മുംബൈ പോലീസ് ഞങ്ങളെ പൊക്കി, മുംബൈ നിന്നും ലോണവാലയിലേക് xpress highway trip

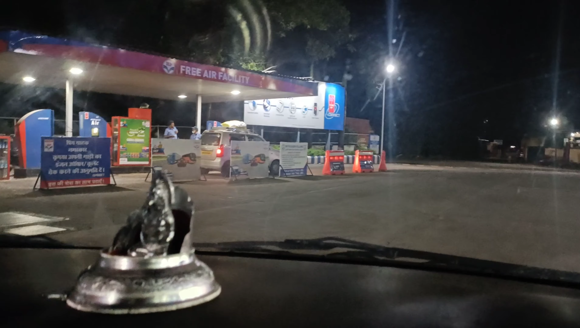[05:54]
അവിടെ ഏറെ നമുക്ക് അഡ്ജസ്റ്റ് ചെയ്യാം. അതുപോലെ തന്നെ പഞ്ചർ അടക്കാം, ഓയിൽ ചേഞ്ച് ചെയ്യാം, നമ്മുടെ ACന്റെ ഗ്യാസ് ഒപ്പിക്കാം, അങ്ങനെയുള്ള പല പരിപാടികളുണ്ട്.